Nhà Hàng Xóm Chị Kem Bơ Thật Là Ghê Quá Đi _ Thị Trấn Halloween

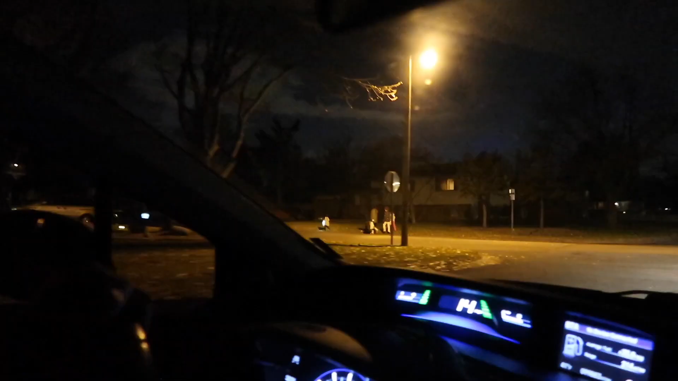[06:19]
Thì cái nhà đó là cái nhà đối diện với nhà chị Kimber luôn á các em.
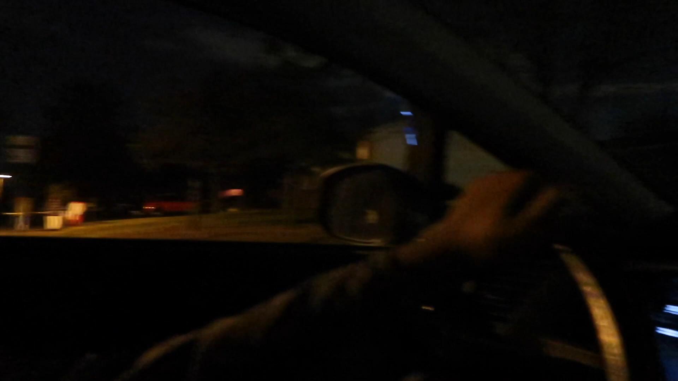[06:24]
Bây giờ hai anh chị sẽ đi vòng vòng thị trấn để xem
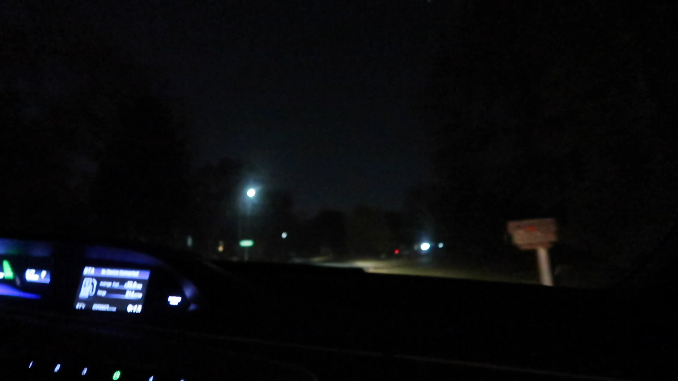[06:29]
coi có nhà ai mà trang trí ghê hay không nữa nha. Thì chị sẽ quay phim luôn. Như các em đã thấy là bây giờ nhà người ta tắt đèn hết rồi cho nên tối thui luôn. Tại vì trong ngày Halloween đó thì khi mà mình mở đèn lên có nghĩa là mình còn cho kẹo, thì các em nhỏ sẽ thấy nhà mình có đèn sẽ vào xin kẹo.
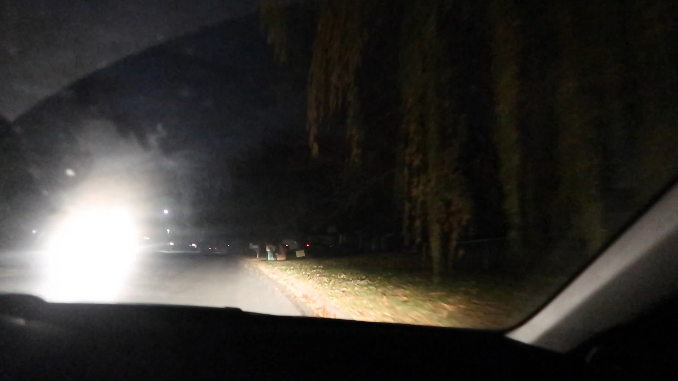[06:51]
Còn khi mà chúng ta tắt đèn có nghĩa là ra tín hiệu hết kẹo rồi, cho nên sẽ không có em nhỏ nào đi tới xin kẹo hết. Cho nên giờ này nhà người ta tắt đèn hết luôn cho nên tối thui luôn các em.
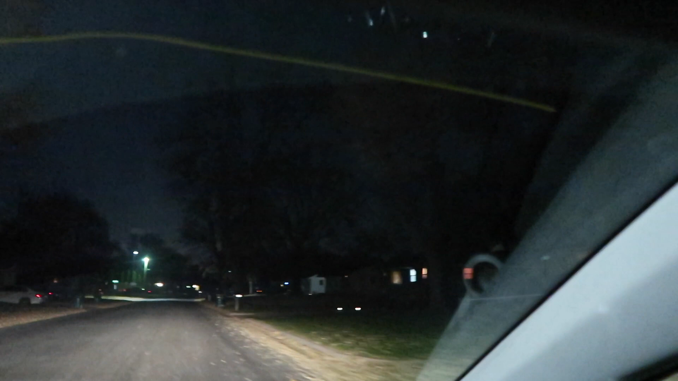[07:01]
Và đường nhìn cũng rất là ghê nữa. Bây giờ hai anh chị đang lái vòng vòng để xem coi có nhà ai trang trí ghê không thì quay cho các em xem luôn nha. Chắc lái cũng hơi xa các em, tại vì cái chỗ nhà chị Kimber thì người ta trang trí đơn giản thôi, chỉ có cái nhà đối diện là trang trí ghê như vậy thôi.
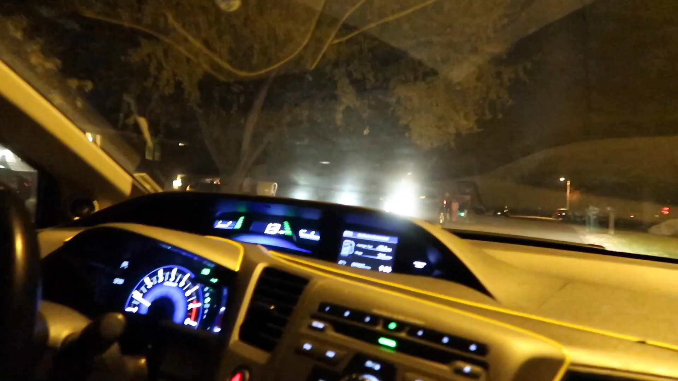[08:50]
Giống như là thành phố ma quái hả các em?
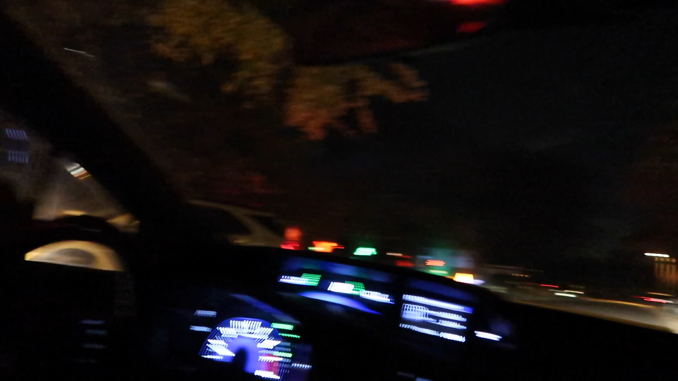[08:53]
Khu vực này thì rất là sáng. Chắc là người ta đang có tiệc nè.
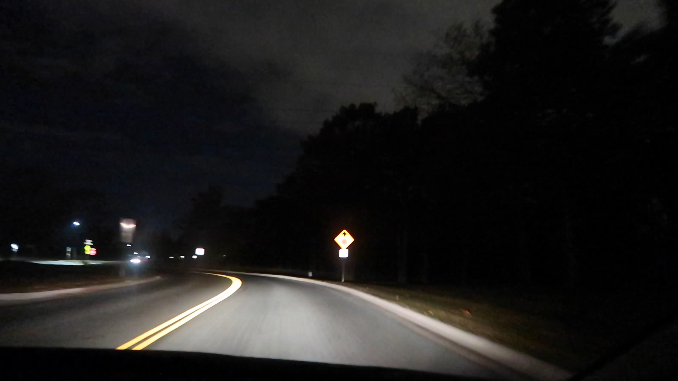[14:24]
Và các em nhìn xem cái đường đi về rất là ghê luôn á.